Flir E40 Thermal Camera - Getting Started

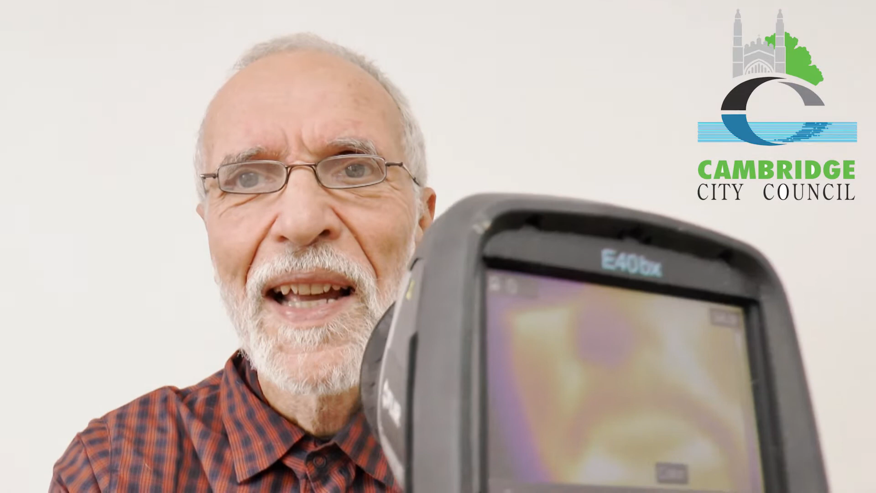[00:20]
can focus quite close and if you get trained by us then you can borrow this or other cameras to see where your home is leaking heat.
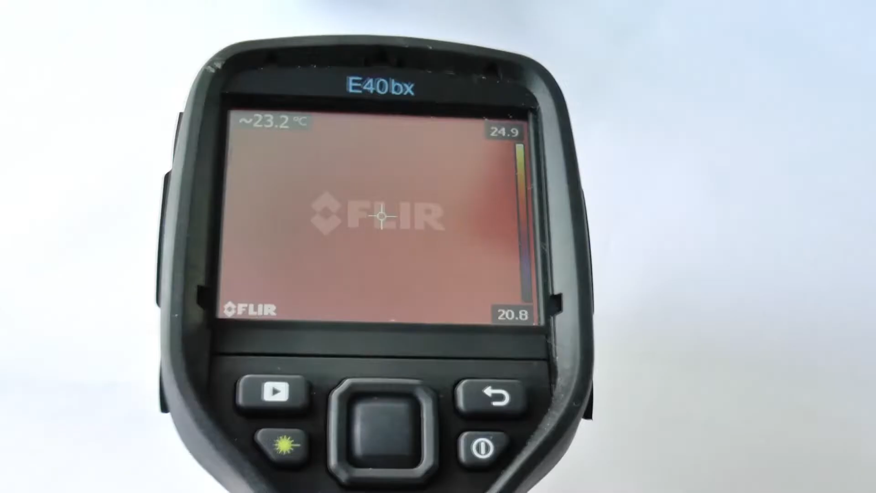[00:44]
On screen: spot 23.2°C
It's starting to warm up now but actually you
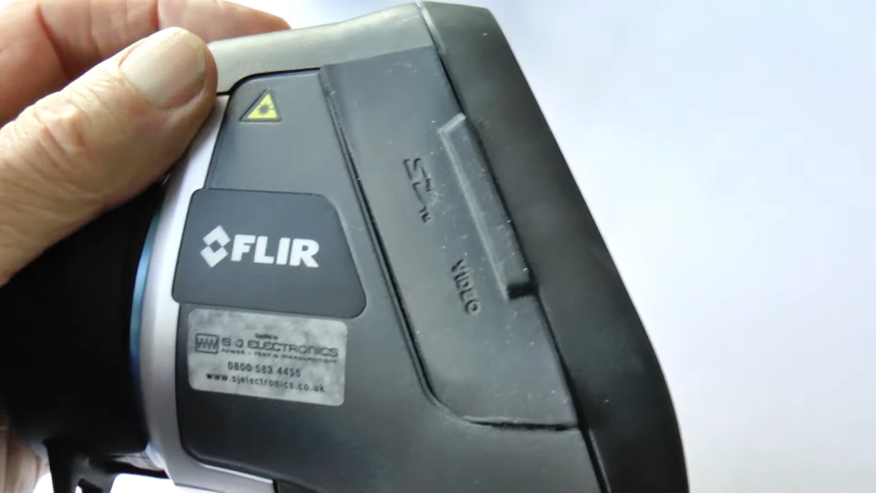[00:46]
have to remove that lens cap first and you may be able
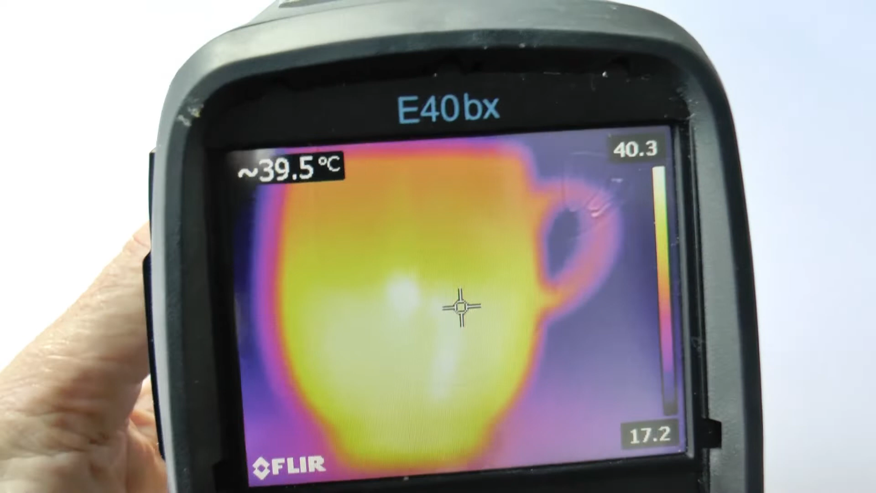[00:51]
On screen: spot 39.5°C
to see my coffee cup but you have to get it in focus first by turning this focusing
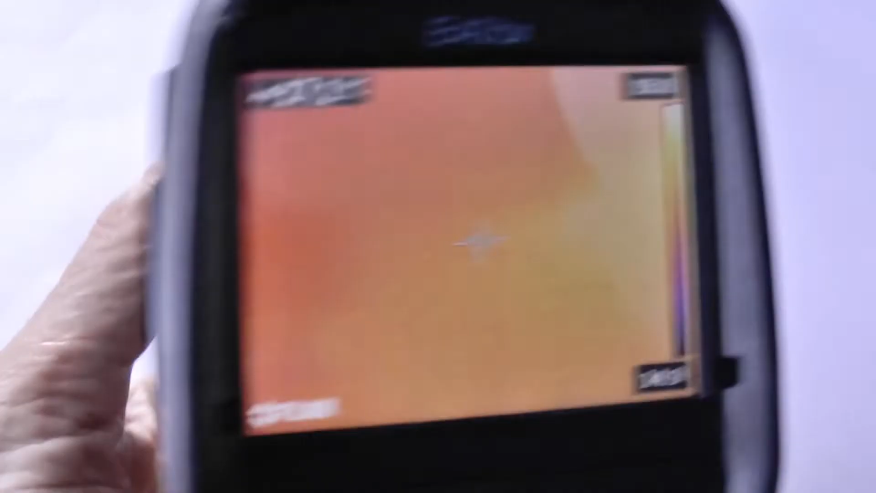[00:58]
ring and you will see there's a position where it's bang in focus and if you look carefully you will see below where it should be there's a little line showing the rim of the coffee cup.
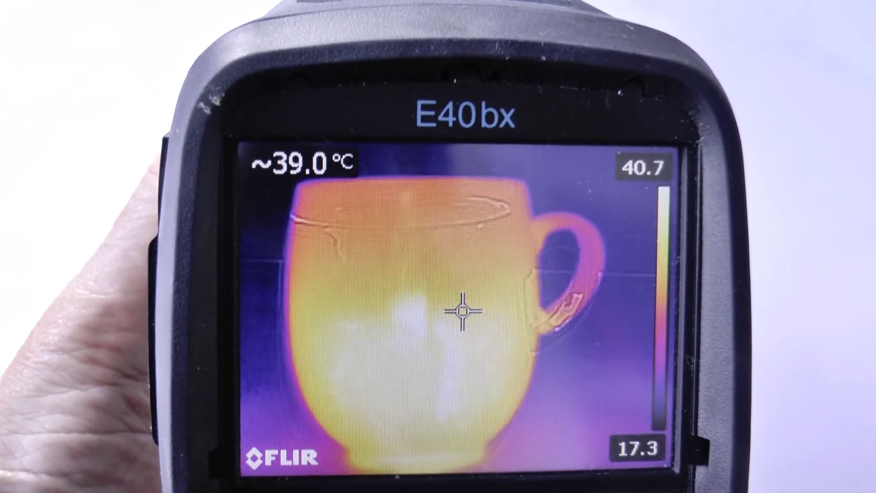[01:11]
On screen: spot 39.0°C
There it's a line and it goes above but when it's perfectly aligned
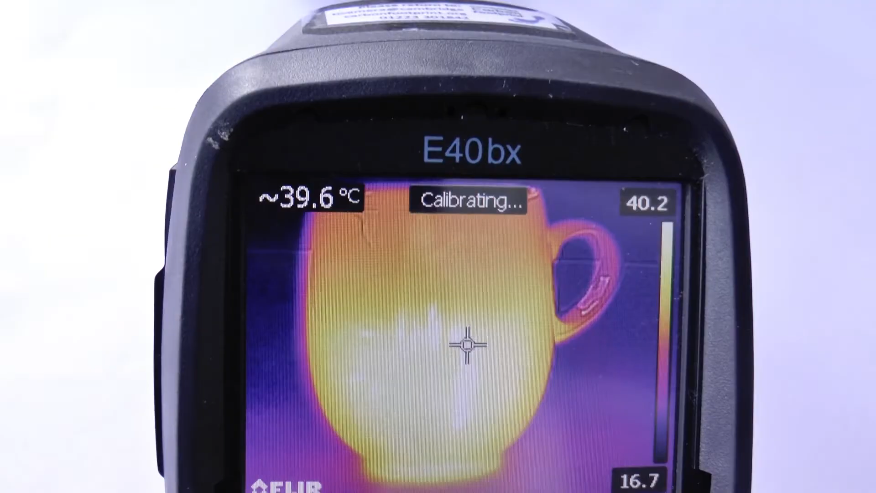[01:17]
On screen: spot 39.6°C
then you can take this photo by pulling on
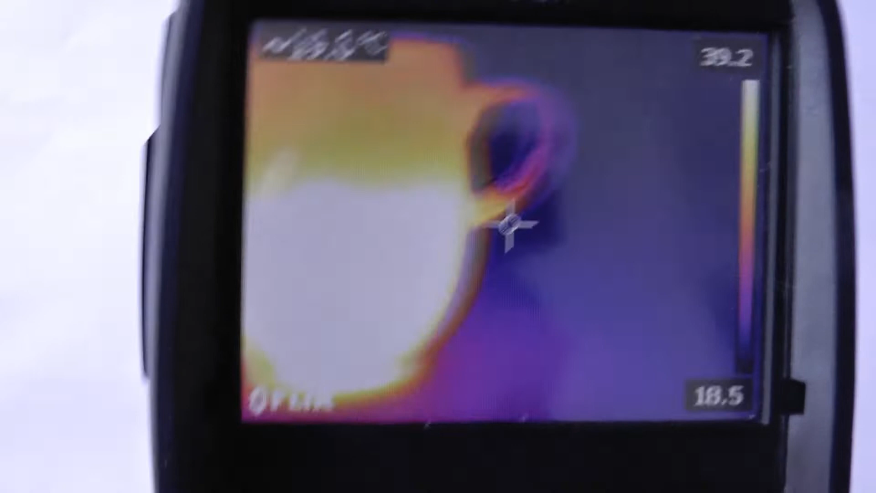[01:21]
and so when I do that you will see a fleeting picture of what we just took and that has been saved to the SD card.
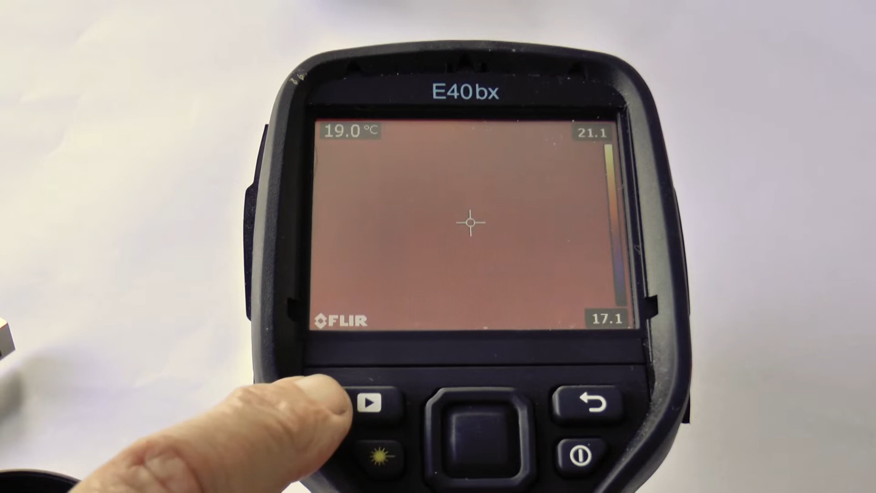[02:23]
On screen: spot 19.0°C
stored on the SD card using the camera this left hand top button kind of play button when you press that it will show you oh that's the most recent image and go back
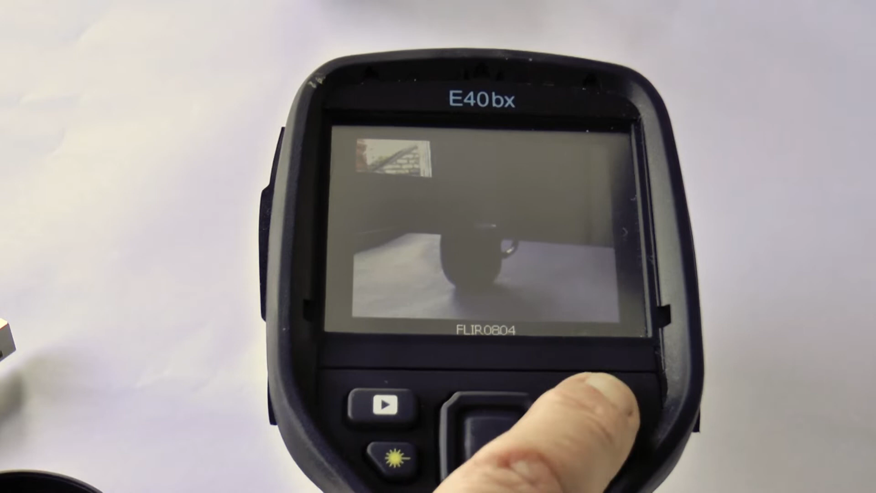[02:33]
a bit and here are several images this is a touch screen so
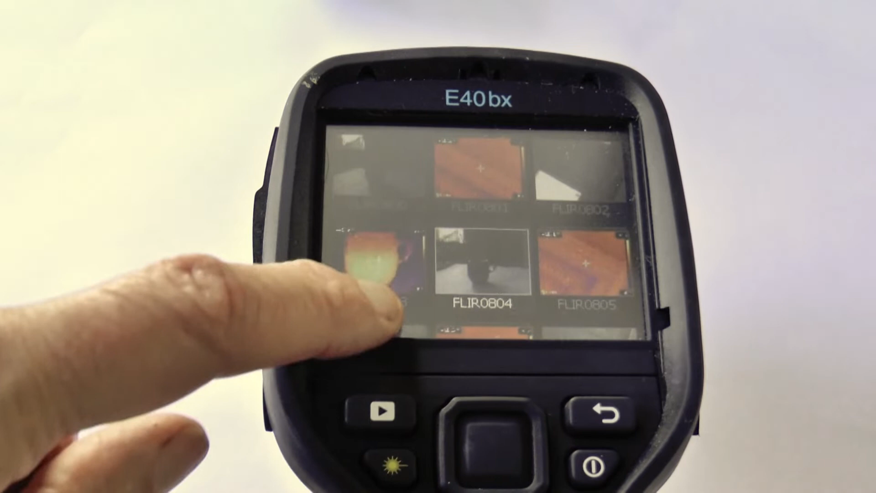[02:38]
you can look through what I've been taking and
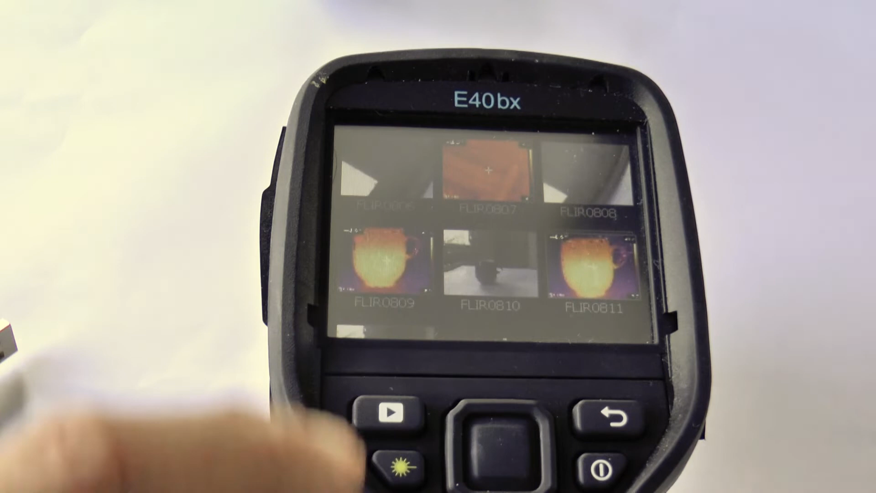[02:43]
if you want to look at a particular image this is the visible
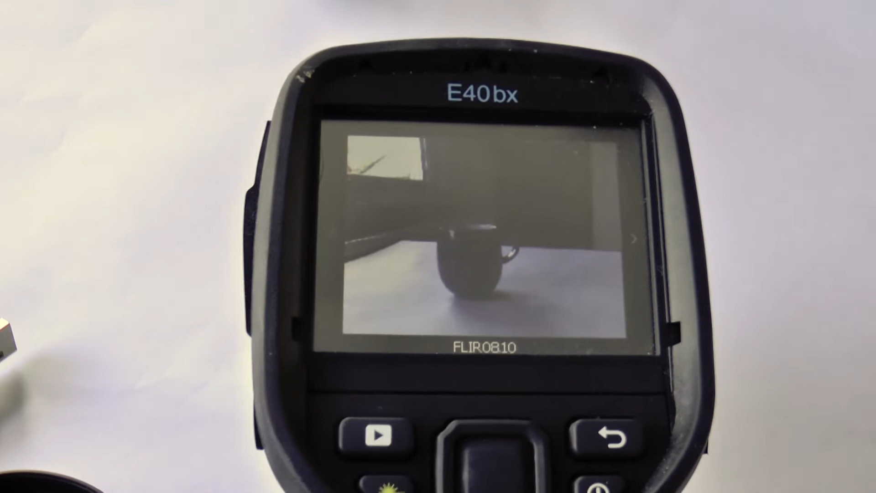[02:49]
image of a cup or this is a go back button
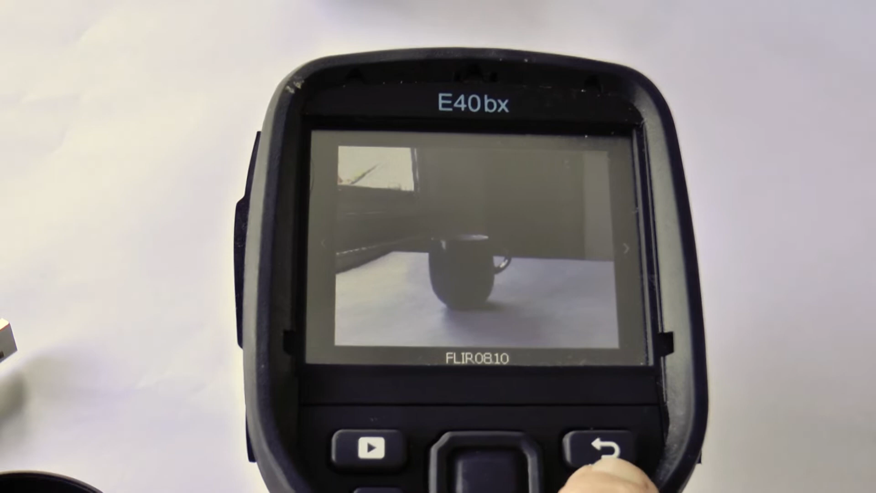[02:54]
so that can go back to there and I can hit the latest
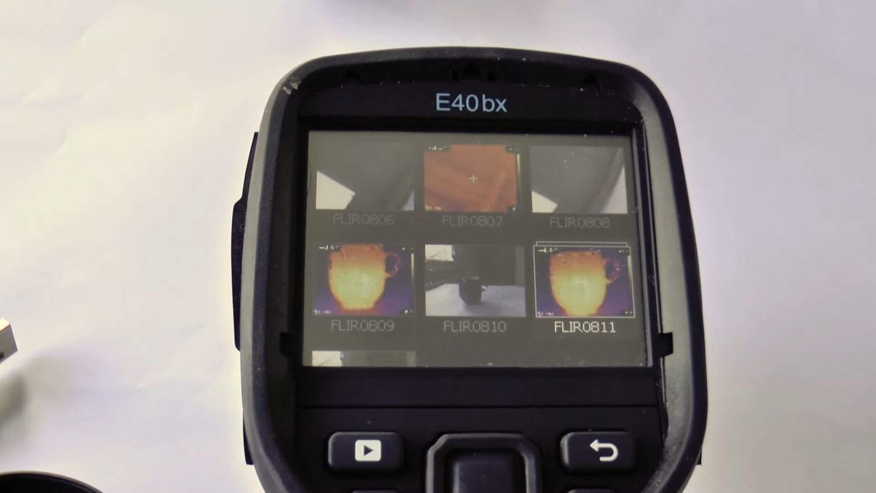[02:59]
thermal image of the cup and so that looks pretty good so you can get to
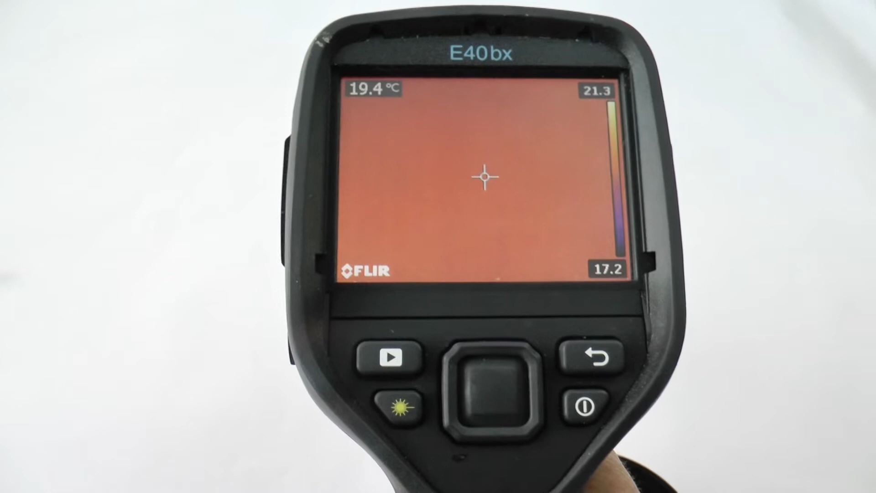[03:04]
On screen: spot 19.4°C
the menu options of the FLIR e40 by tapping pressing
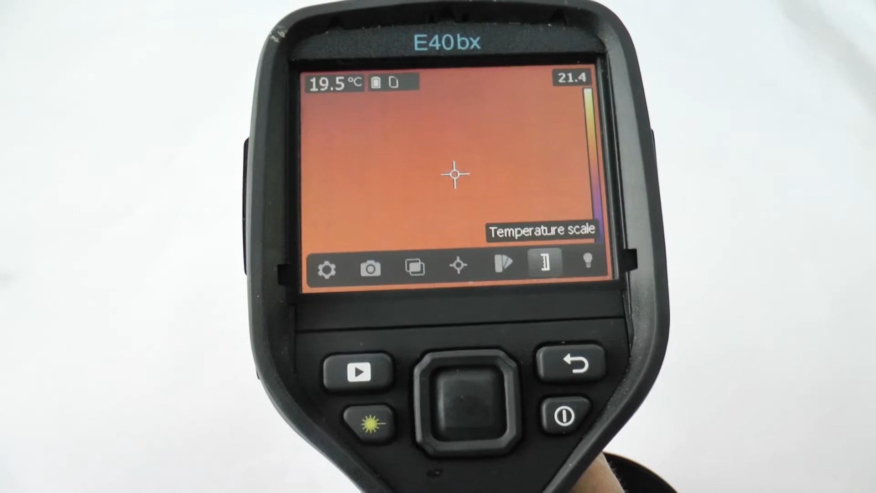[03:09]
On screen: spot 19.5°C
this center button and this row of options you can
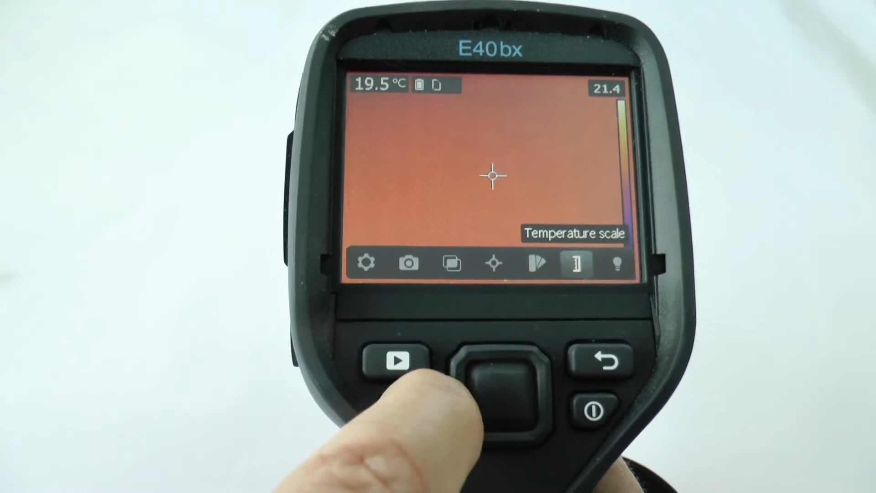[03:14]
On screen: spot 19.5°C
move with like a cursor key around this button so this gives you different image modes I should stick with MSX on the left
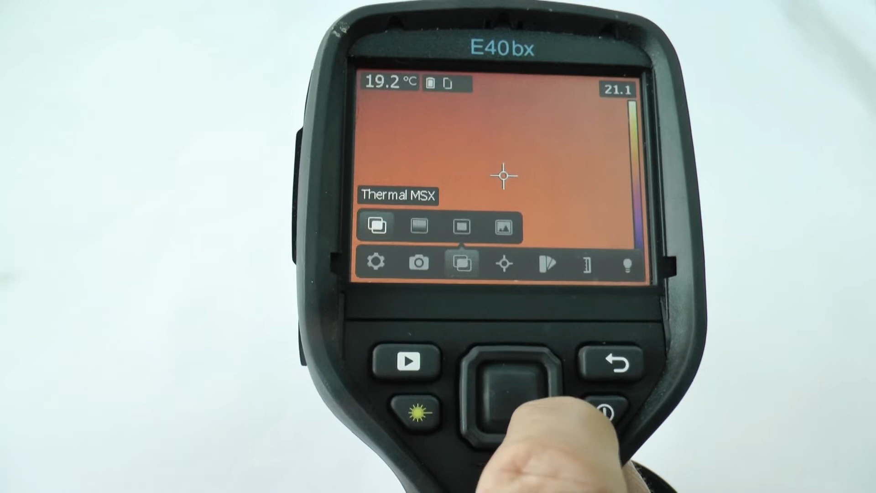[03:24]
On screen: spot 19.2°C
and this is a back key so I can go back
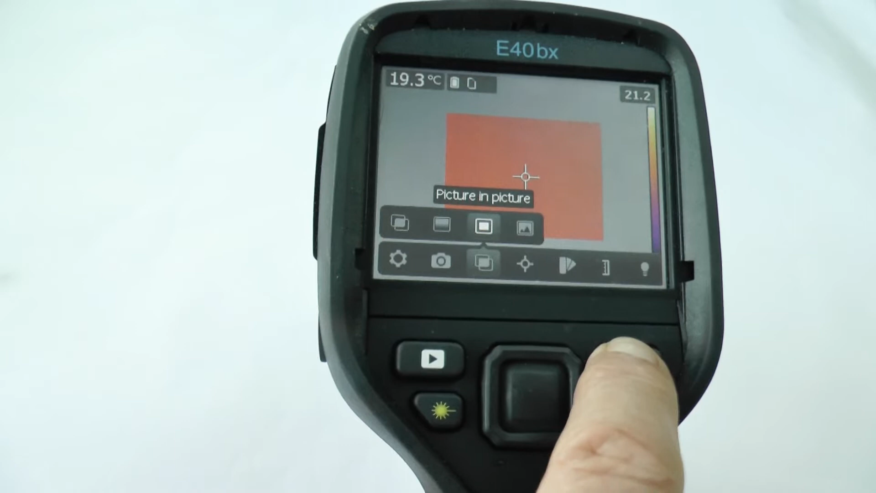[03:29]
On screen: spot 19.3°C
on those choices also this is a touch screen so tap
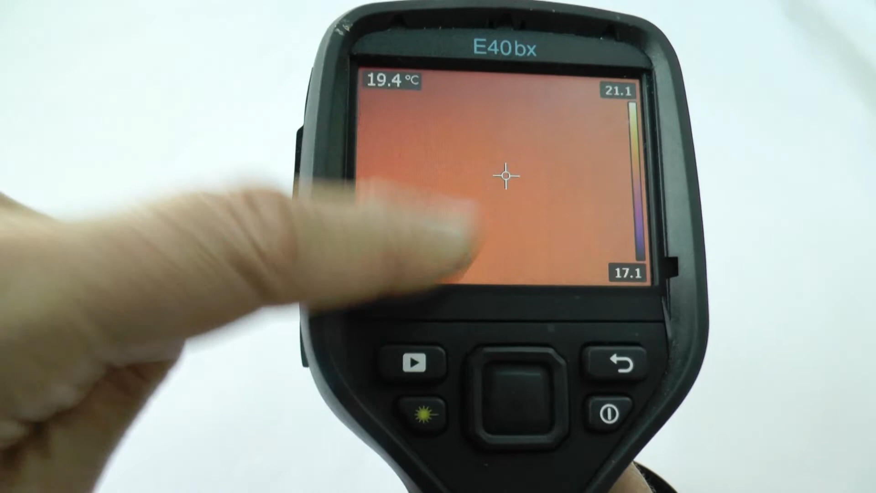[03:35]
On screen: spot 19.4°C
it it should bring up the menus I can go straight to this